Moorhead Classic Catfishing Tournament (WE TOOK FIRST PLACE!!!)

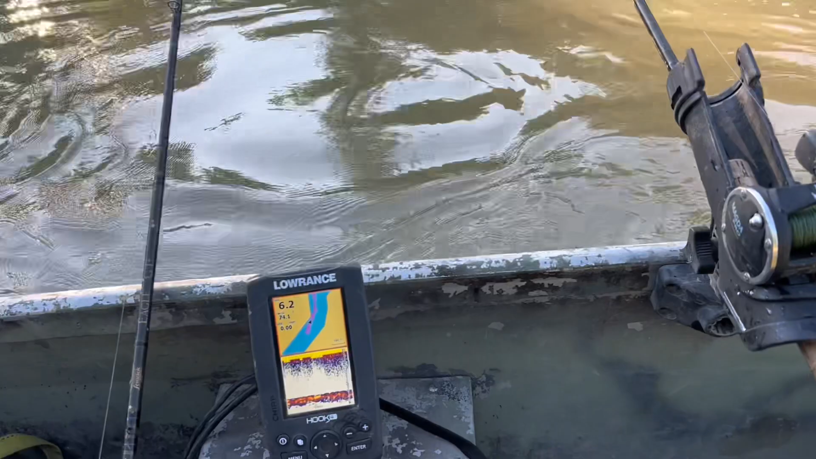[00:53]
Got a little drop off behind us. See how it goes.